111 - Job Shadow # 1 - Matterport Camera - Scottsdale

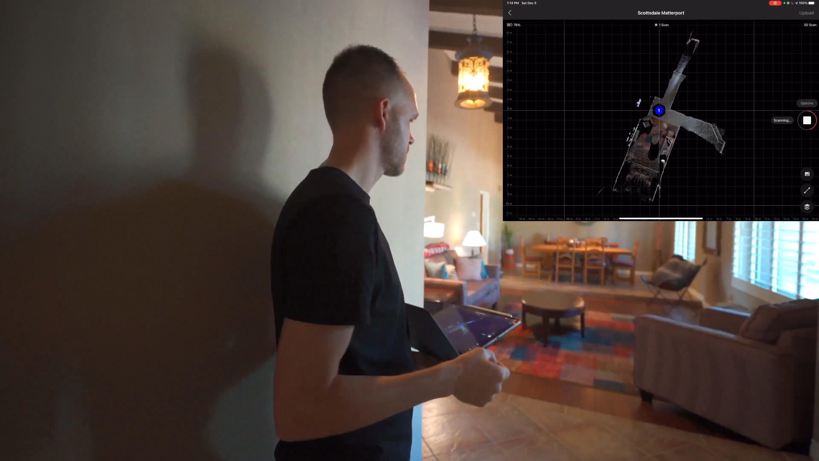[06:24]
Um, now I'm thinking about, you know, marking windows and mirrors, but right now I'm just trying to think about, you know, the route that I want to take.
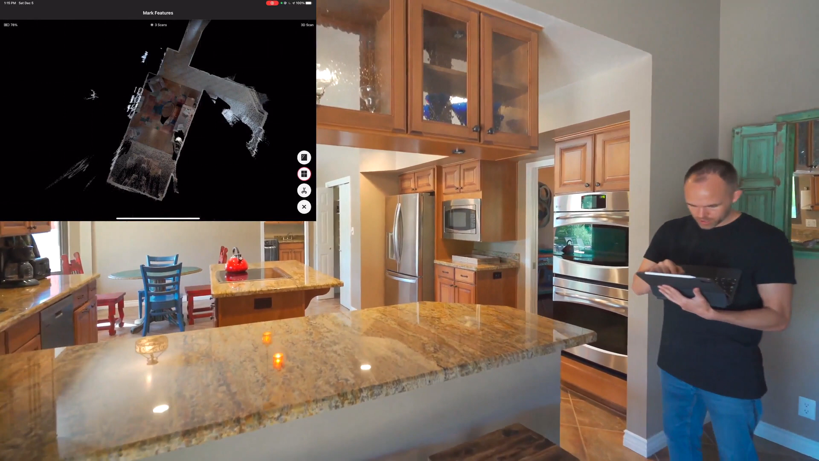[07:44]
So we had a window on the door. So I'm going to swap window right here. Another window right here. And there's actually a mirror.
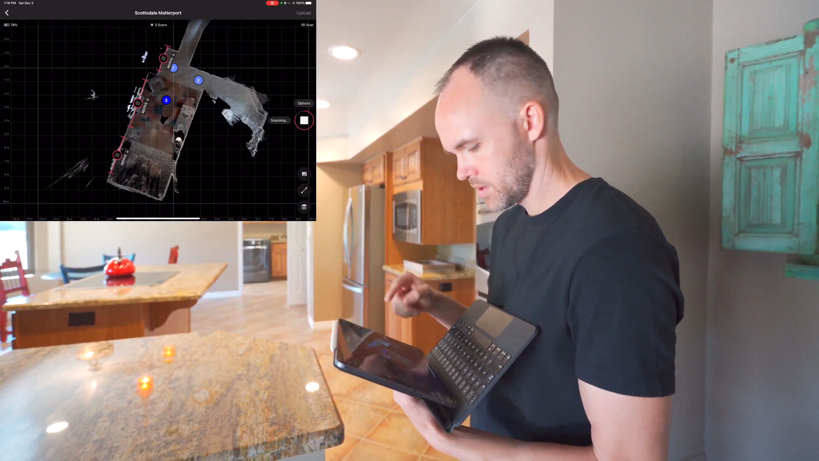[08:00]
I'll wait for the next scan and I'll mark the mirror. All right. So that's pretty good.
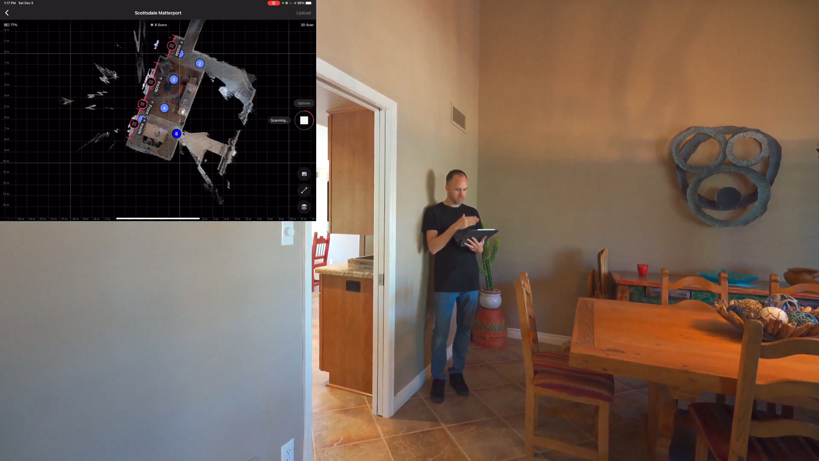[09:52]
So we got everything marked some good navigation points for somebody. They could pretty much easily go through these points. So in this one, we'll do one straight ahead in the kitchen. And, uh, yeah, I feel like it's going pretty good.
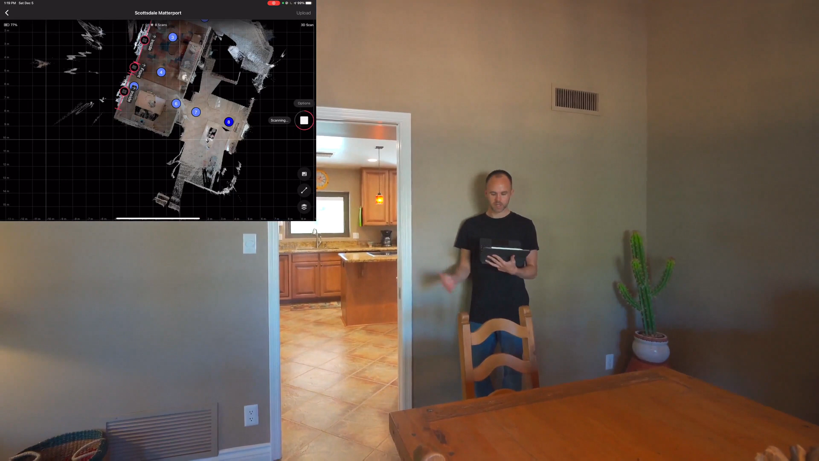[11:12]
uh, the view of the camera. And now I'm looking at the model. It's going good. We haven't had any, uh, alignment issues, batteries down to 77%. We've done eight scans so far. So it's only dropped 1%. So it's doing well from a stamina standpoint. All right.
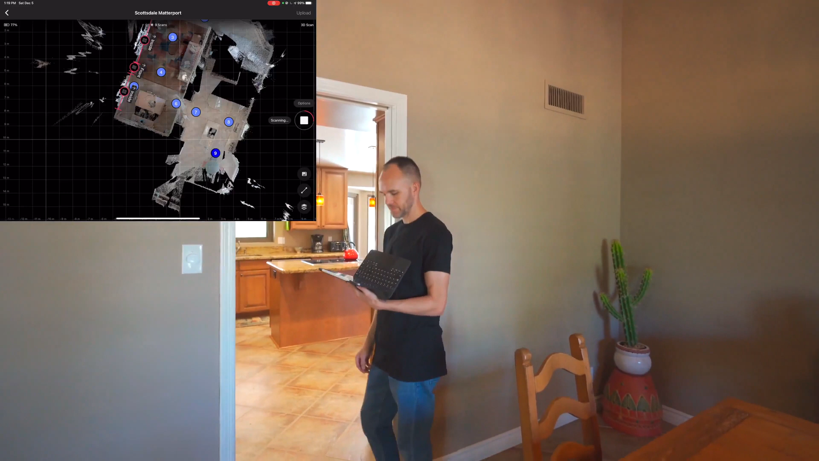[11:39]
and I'm always looking as well, like, all right, so I'm scanning right here, right now.
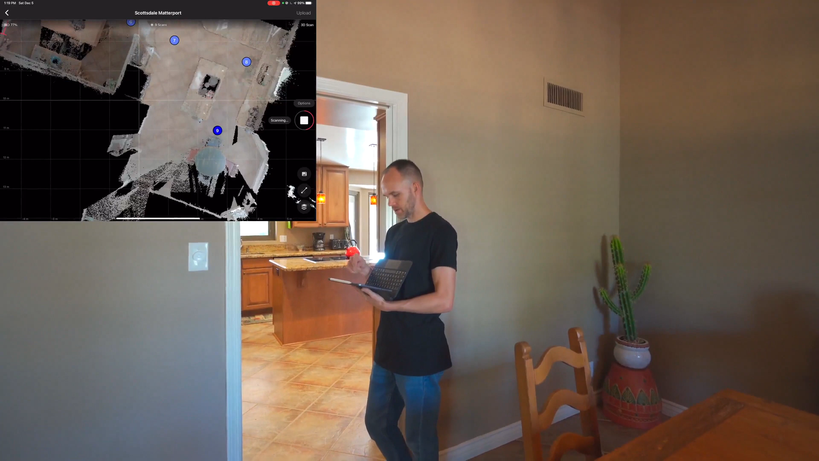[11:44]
So it's going to get data here. Do we want another scan closer to the window where people can see the view of, you know, when they're sitting down eating maybe?
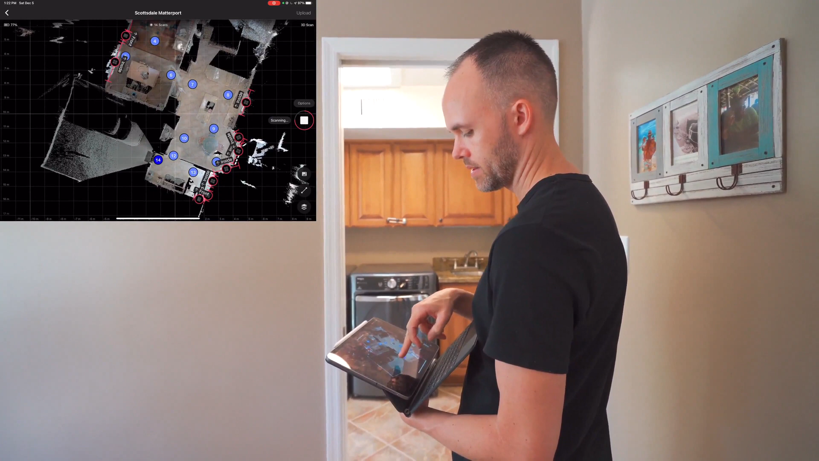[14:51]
So we don't, you know, if we barely went in and we'd probably be missing some data a little further away.
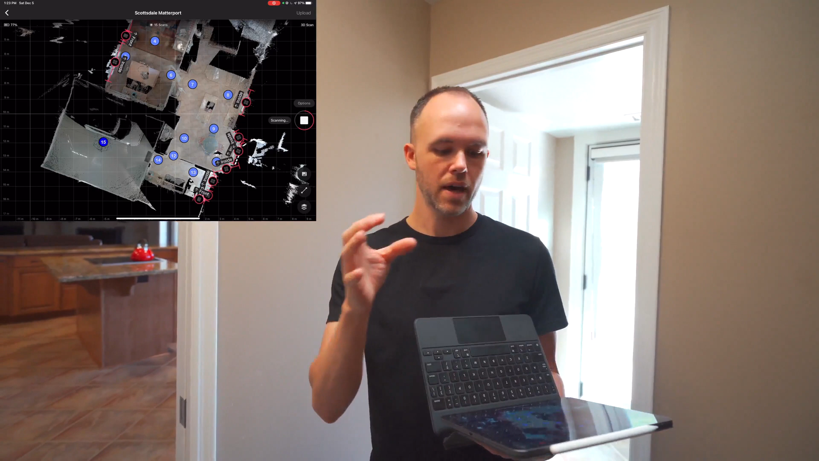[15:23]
I probably am not going to do an additional scan from inside it.
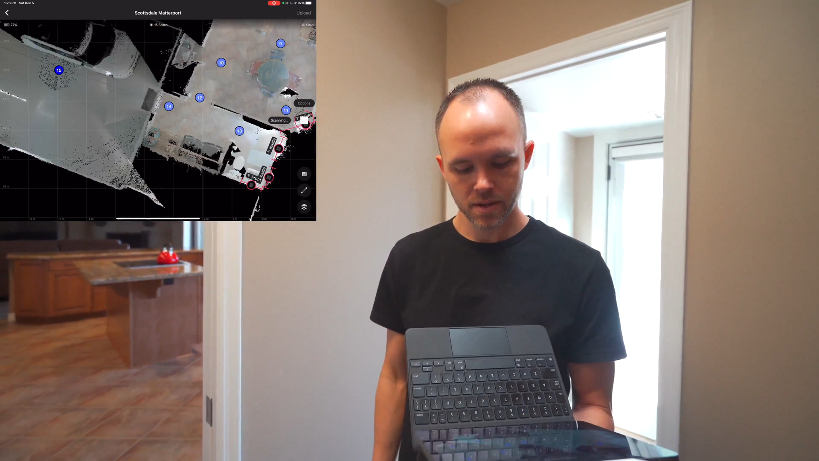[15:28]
As long as it scans a good amount of data in there, we'll see.
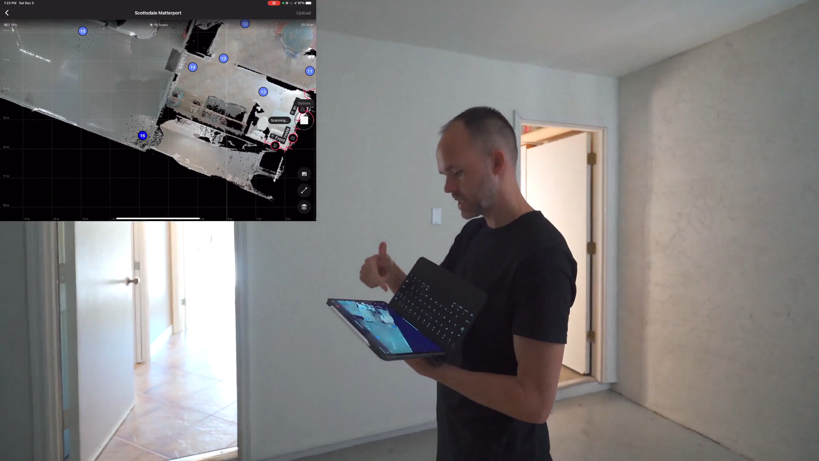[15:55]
So it looks like it did pick up pretty much everything. The extra strand is not going to hurt us. It takes an extra minute.
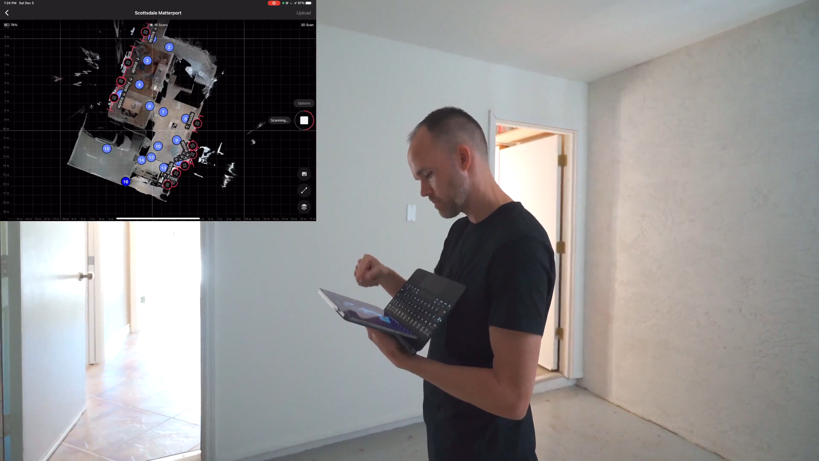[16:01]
And then from here, we're going to hustle back to the living room. Then we'll go back to the other side of the home.